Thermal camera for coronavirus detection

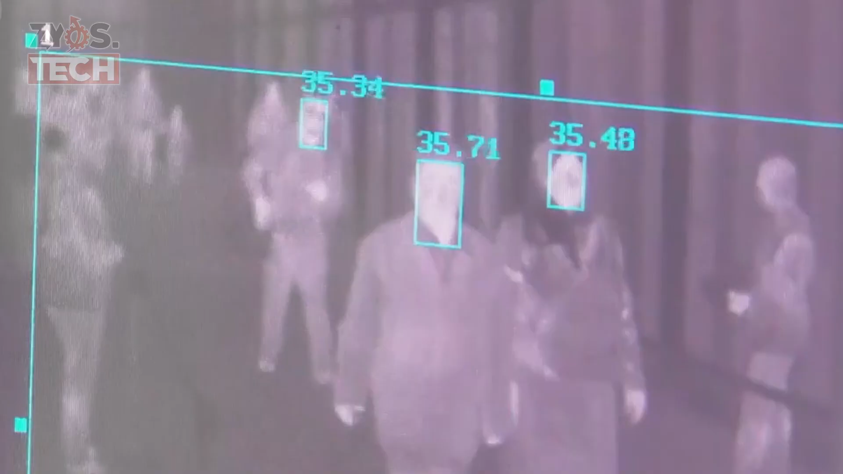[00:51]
a thermal camera combined with an artificial intelligence system can be used
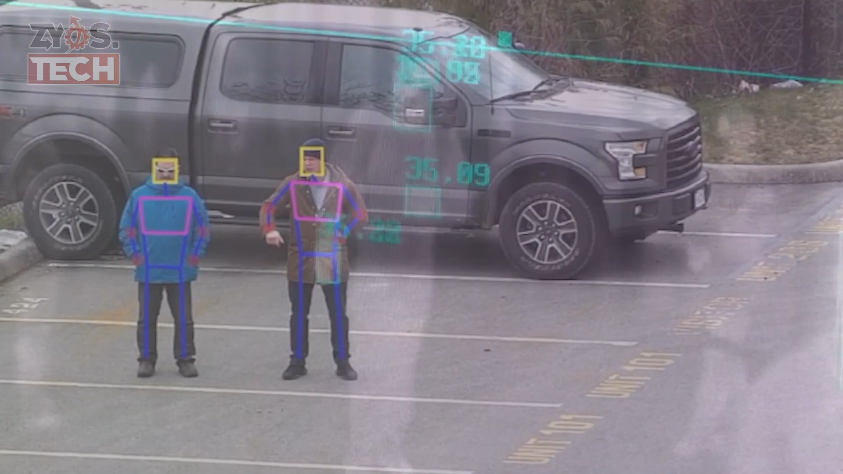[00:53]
to detect individuals who have a fever high temperature or are coughing continuously china has developed futuristic looking
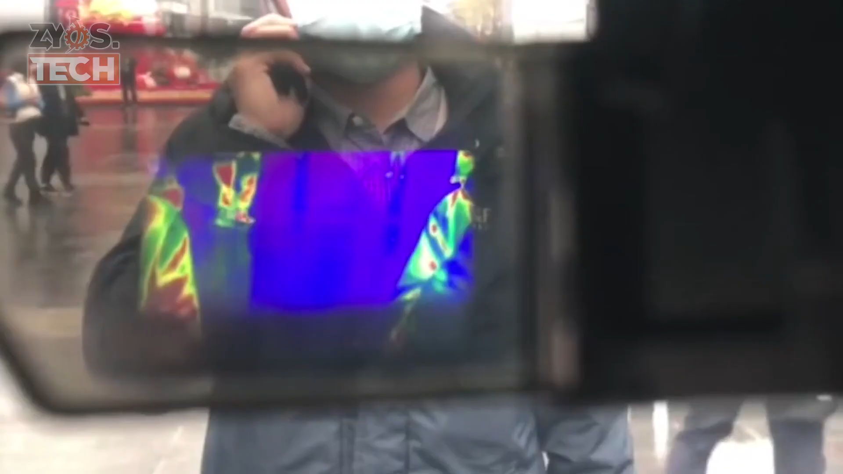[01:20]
thermal and infrared cameras can determine temperatures from up to five meters away
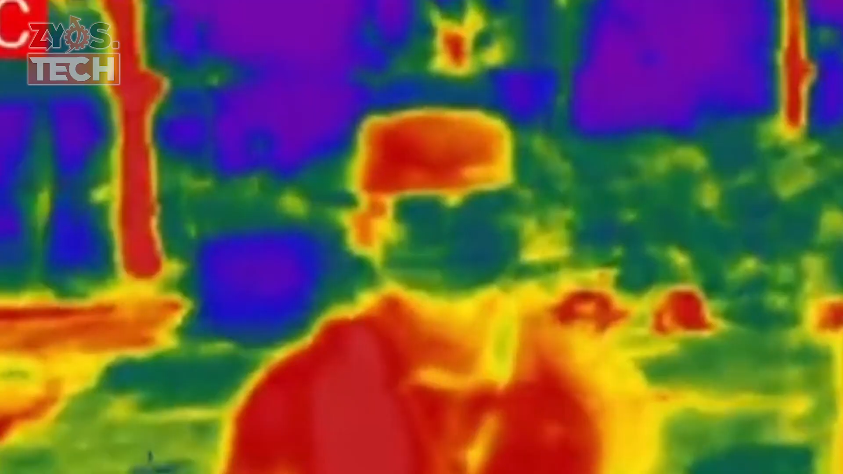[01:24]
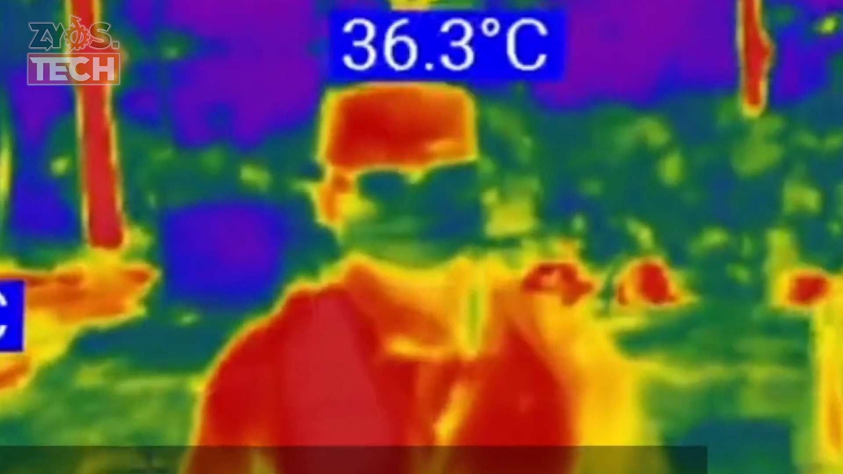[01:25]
On screen: spot 36.3°C
it can screen out those with high temperatures from among a hundred people in less than two minutes
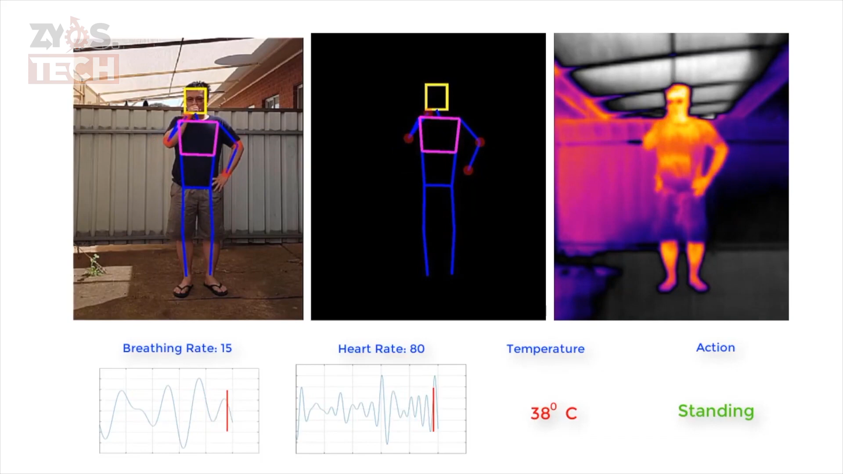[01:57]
remotely monitor and detect people with infectious respiratory conditions
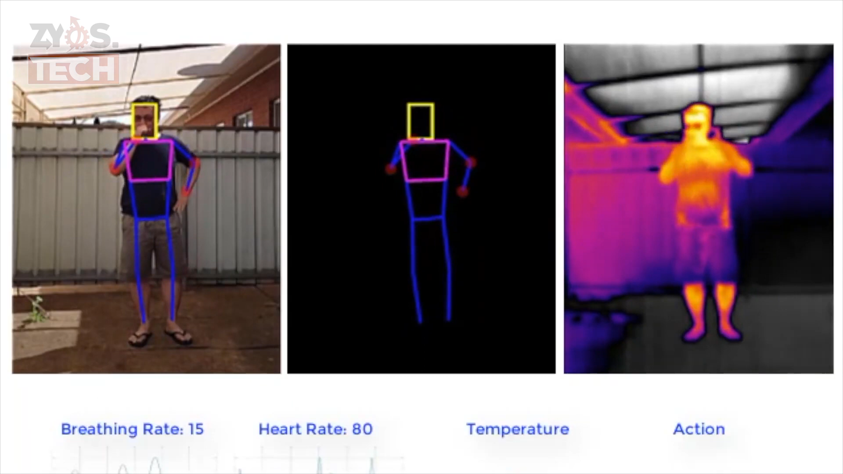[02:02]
the drone is fitted with a specialized sensor and computer vision system that can monitor temperature heart and respiratory rates as well as to detect people sneezing and coughing as they have developed algorithms that can interpret
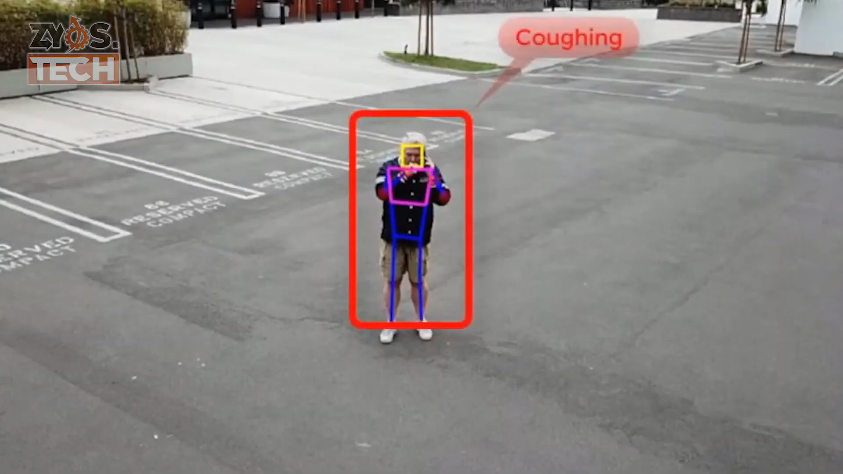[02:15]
human actions such as sneezing and coughing
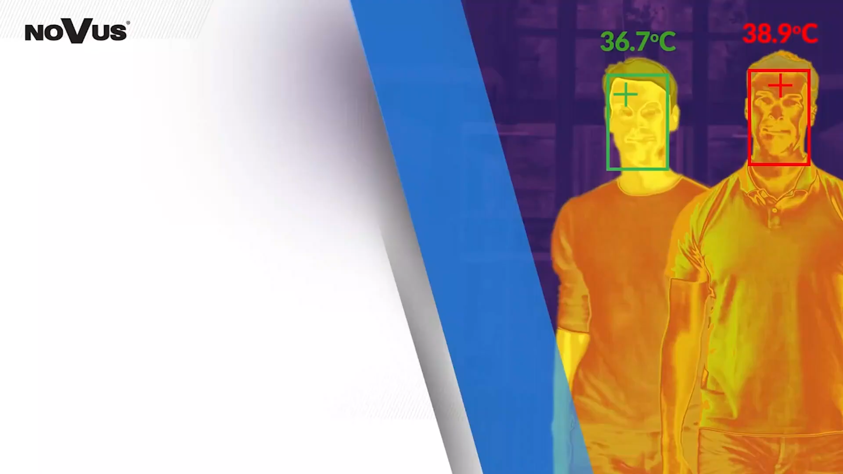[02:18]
aat
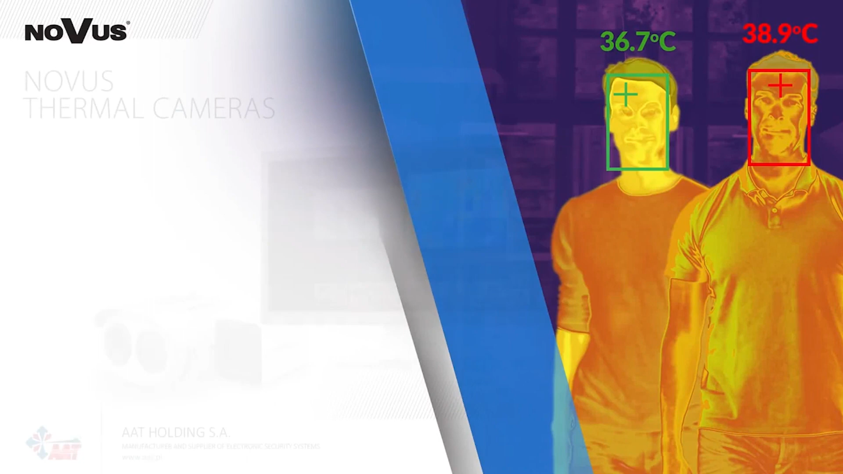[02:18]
holding has developed novice a professional system for remote body temperature measurement
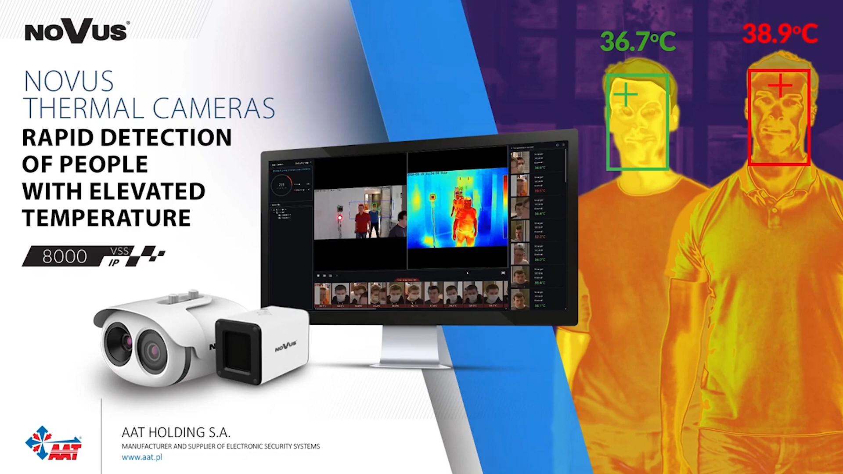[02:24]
it is capable of rapid detection of people with
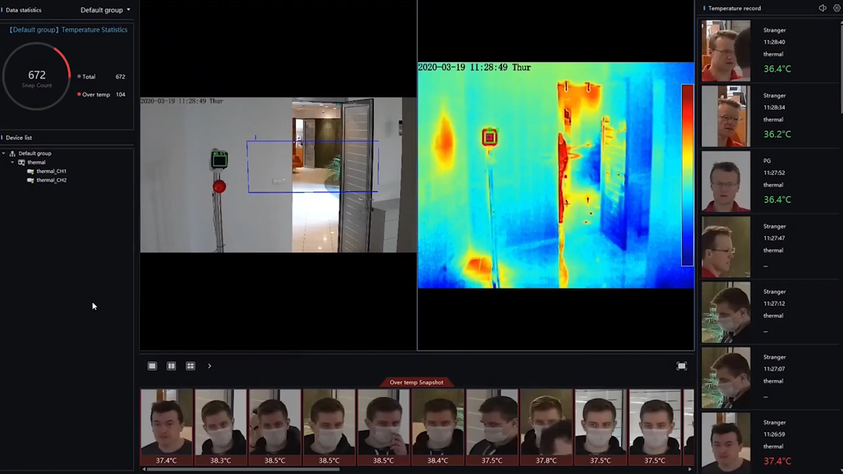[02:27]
fever thanks to the use of a specially
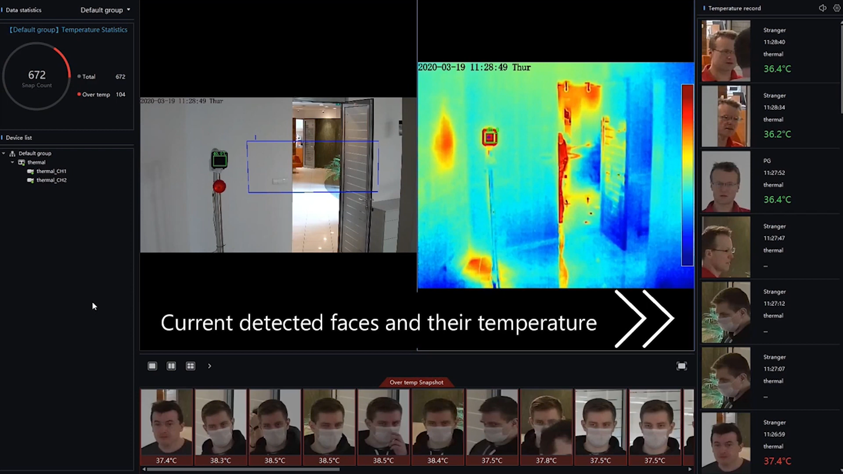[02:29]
designed dual thermal imaging camera the ability to measure 16 faces simultaneously
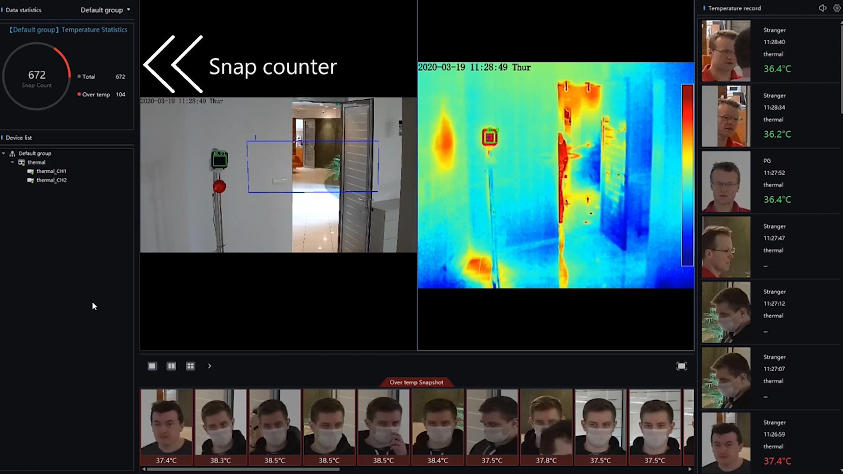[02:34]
in less than one second makes the system as one of the few which can be used to scan the
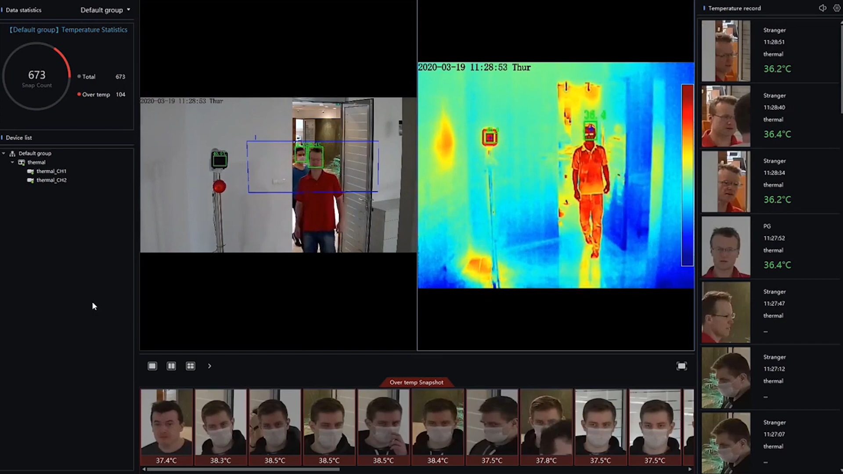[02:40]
temperature of people without barriers to reduce the movement through various types of gates and without having
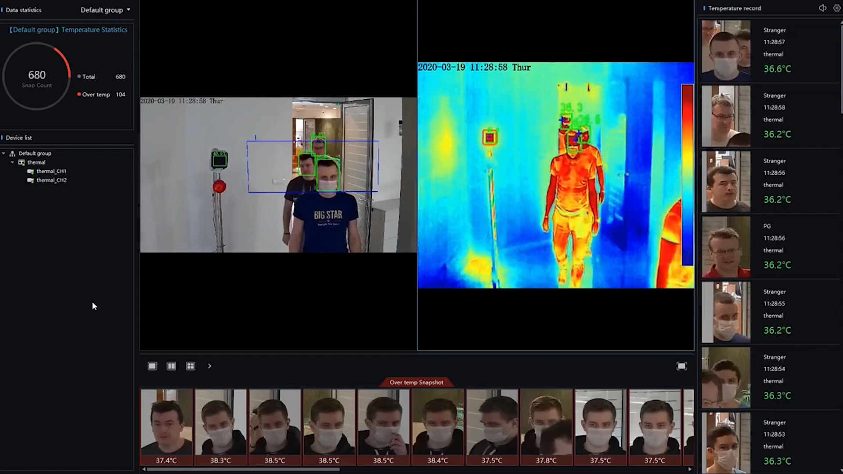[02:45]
to stop it uses a face detection algorithm in the image to measure temperature only
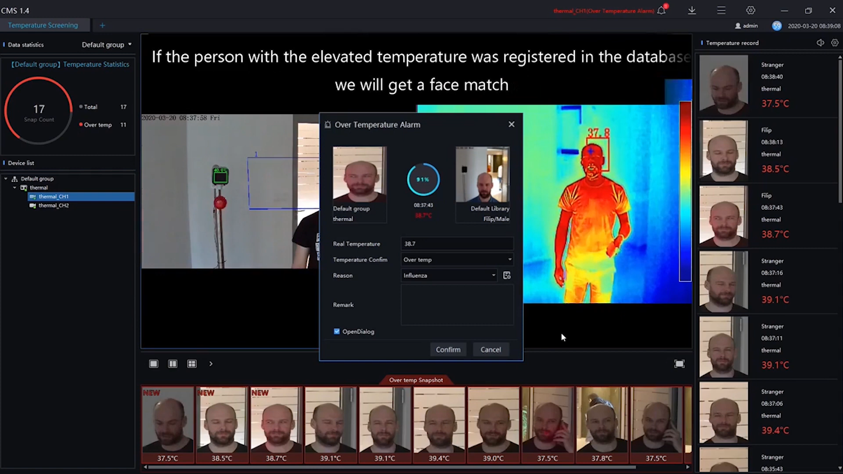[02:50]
within the face ignoring other objects in the background that can cause false alarms in competing systems without this functionality